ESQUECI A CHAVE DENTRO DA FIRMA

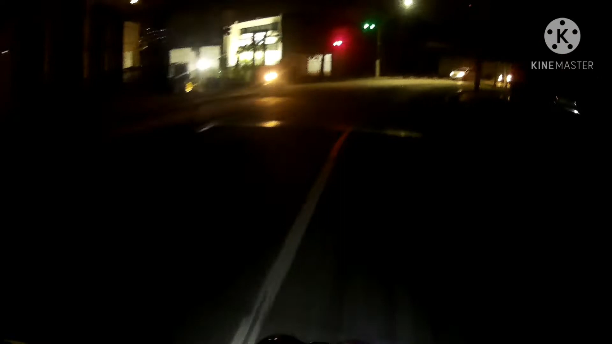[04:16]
Olha o louco, tem farol Tudo apagado Logo é louco, hein, mano É, irmão O bagulho tá louco, não tá fácil pra ninguém, mano É